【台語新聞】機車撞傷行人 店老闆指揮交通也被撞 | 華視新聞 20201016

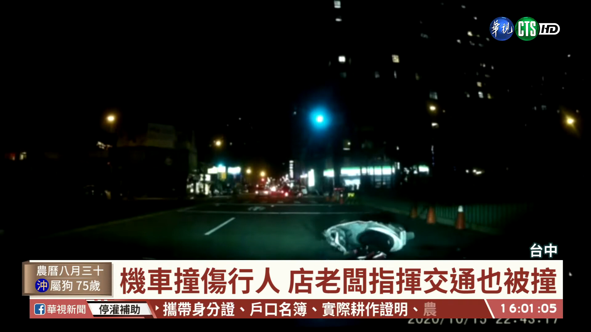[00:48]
车祸发生后，边啊鸡排店的头家出来要协助指挥交通，无预估这时又过另外一台速度真紧的奥多麦弄到。